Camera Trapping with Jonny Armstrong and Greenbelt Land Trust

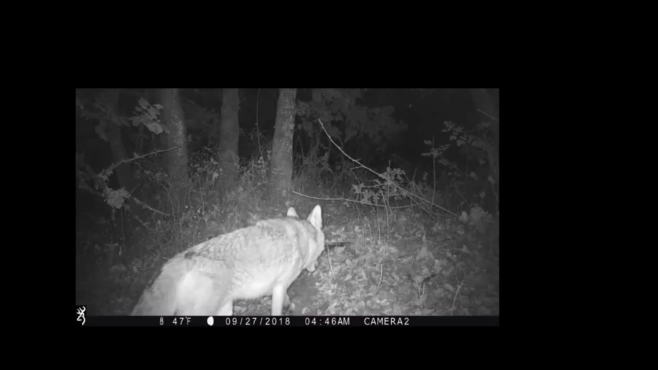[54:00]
Here comes a coyote. This is why coyotes are impossible to camera trap. Like how the coyote instantly goes and smells. I'm assuming it's smelling my leg that briefly brushed against there. Like it knows that I'm there. Um, and then here comes that bobcat coming back. Um, oh, and then, so this was funny. Can you, can y'all see this?
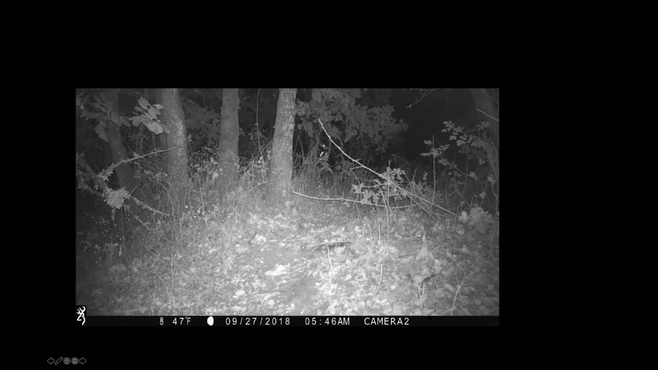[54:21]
So there goes the bobcat, right? Same clip. There goes a jogger in the background down the trail.
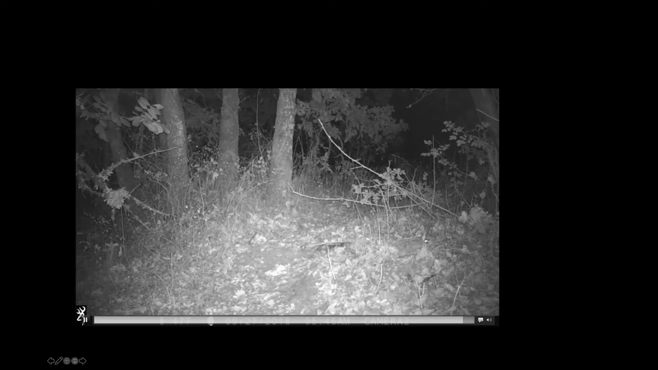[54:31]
And I actually, we actually got a video of the same thing happened in broad daylight, but I couldn't, I'm terribly unorganized.